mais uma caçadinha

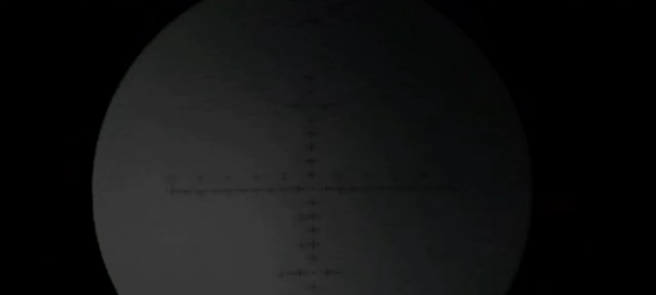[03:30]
Na hora que eu ia ver o disparo, galera, o bicho me viu, galera.